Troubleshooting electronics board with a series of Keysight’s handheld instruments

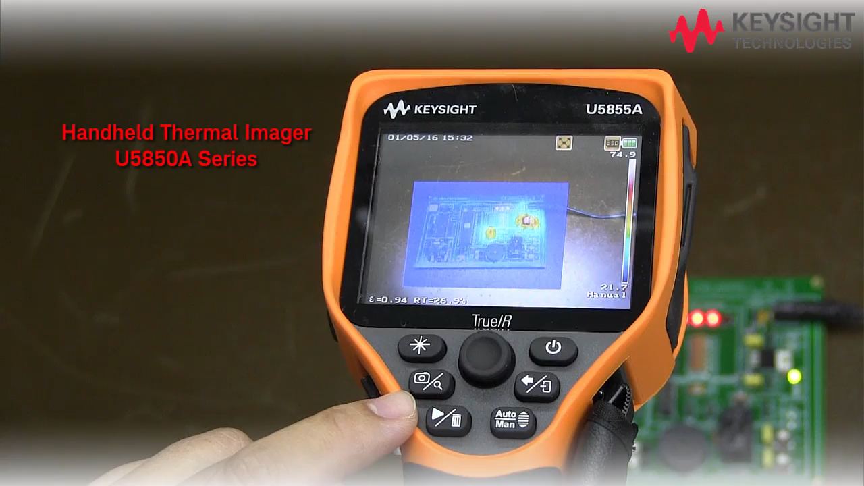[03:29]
And it is very useful for monitoring temperature of hot components on an electronic board.
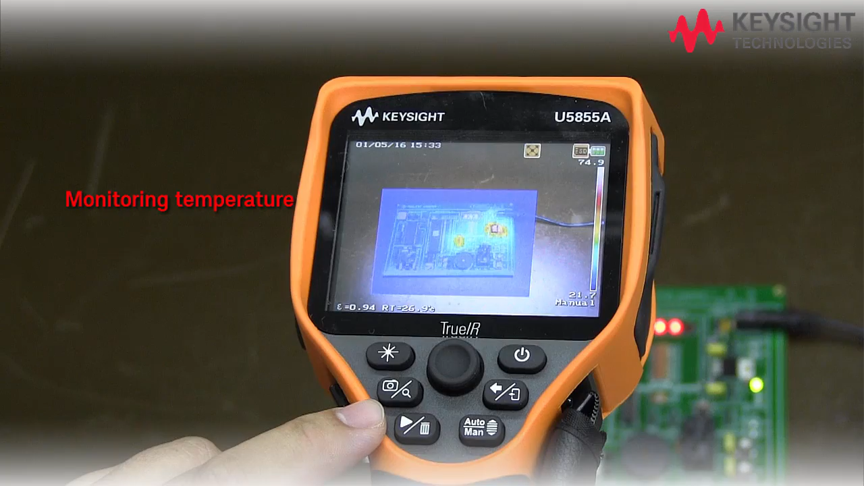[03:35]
It is also useful for performing design
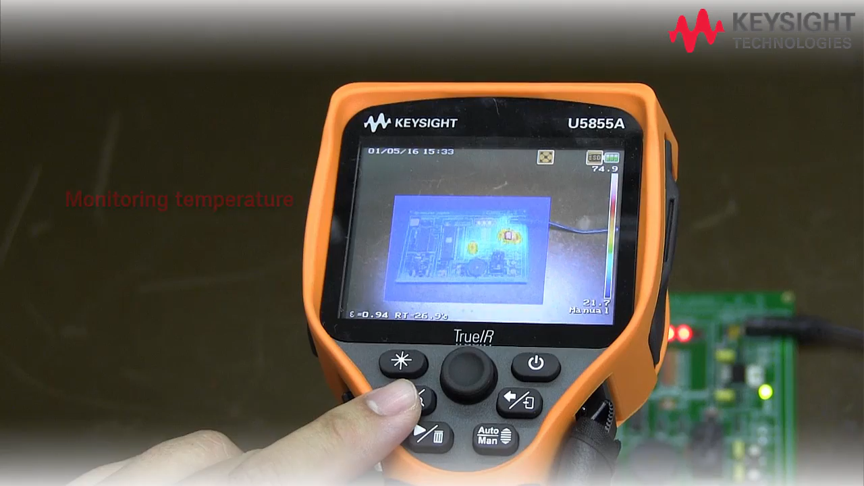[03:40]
validations for products under development.
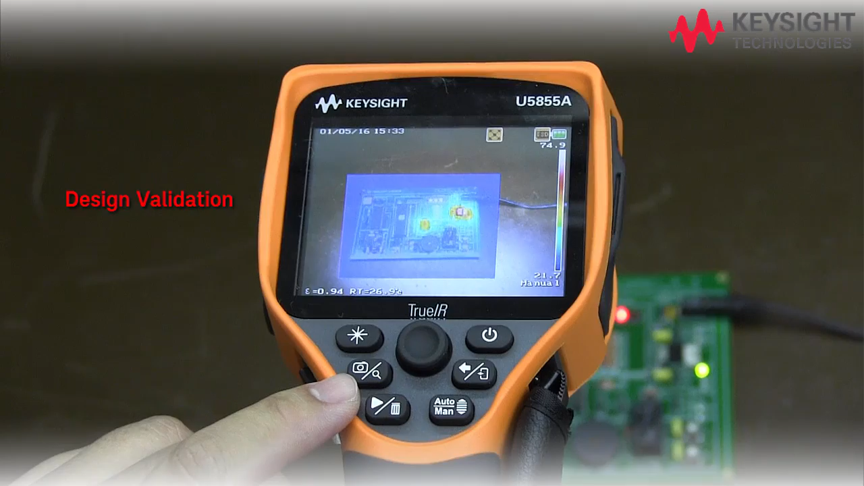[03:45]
This IR thermal imager has a few display modes.
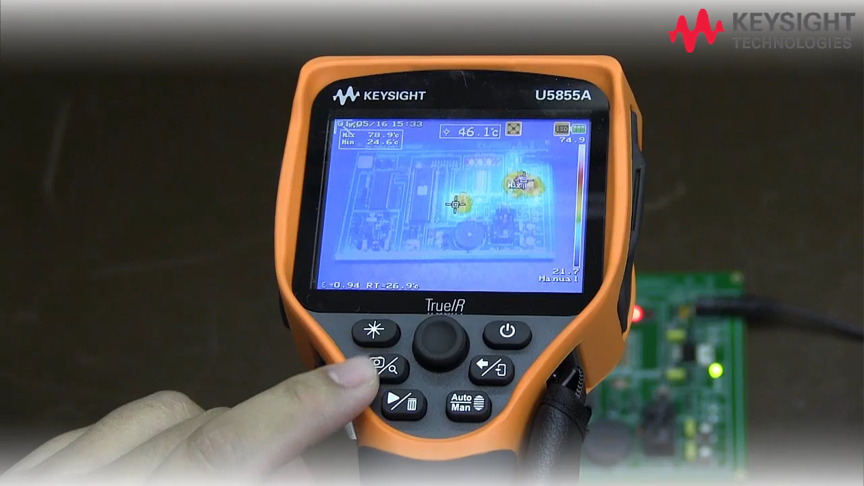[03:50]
On screen: spot 46.1°C
In this particular case, blend mode that you can see both
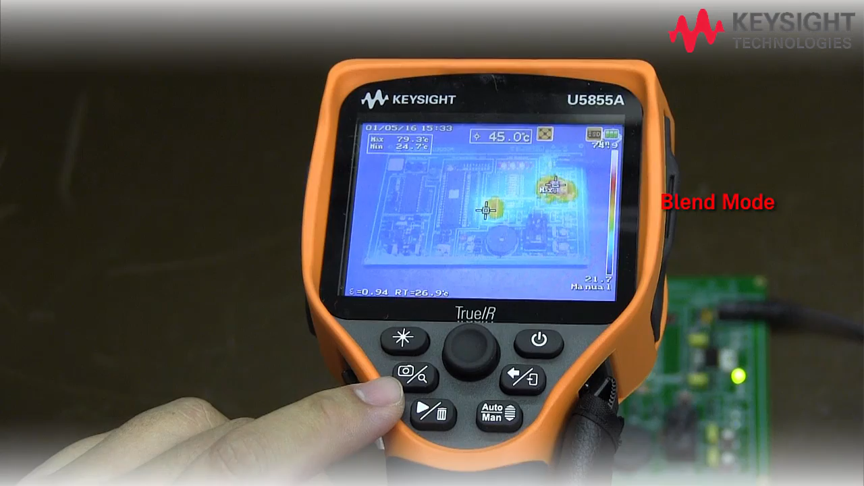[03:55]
On screen: spot 45.0°C, max 79.3°C, min 24.7°C
IR and visible picture together. It is an IR image.
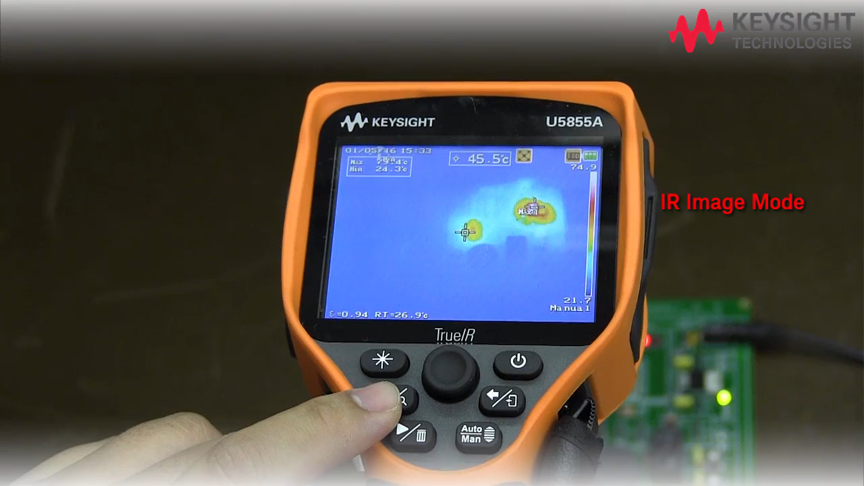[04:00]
On screen: spot 45.5°C
You can see a visible camera image.
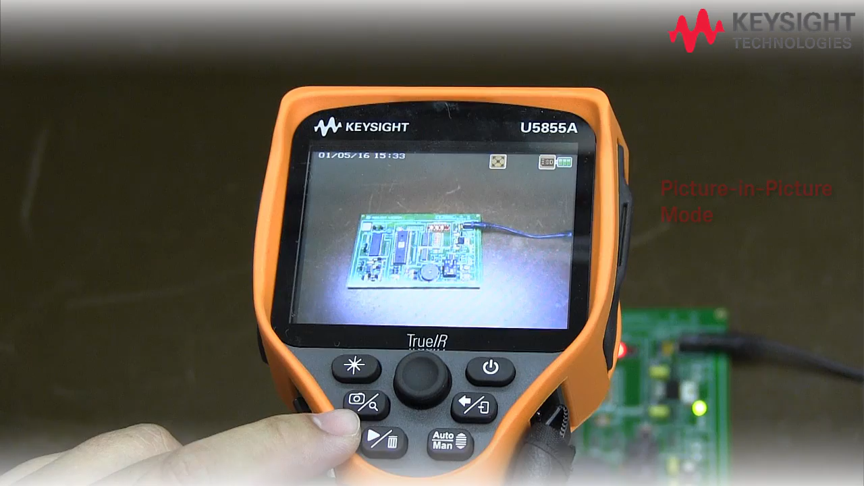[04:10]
You can also have a picture in picture. In this particular case,
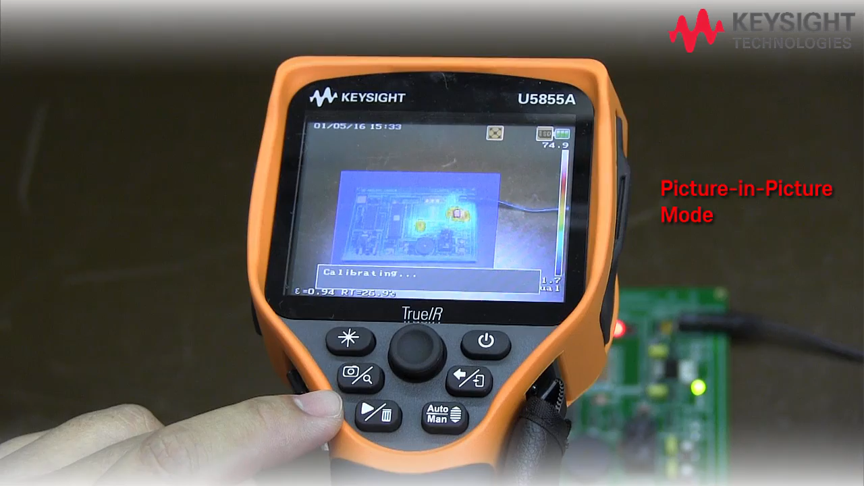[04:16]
the IR image is super impulse to your visible image.